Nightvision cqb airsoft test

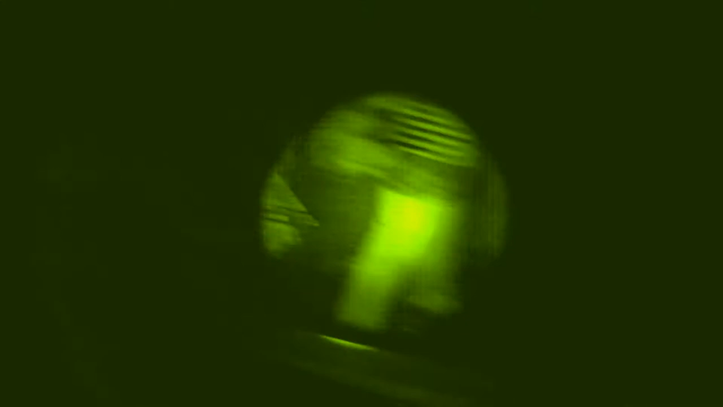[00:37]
I look like a right doughnut, what, I've converted it to night vision,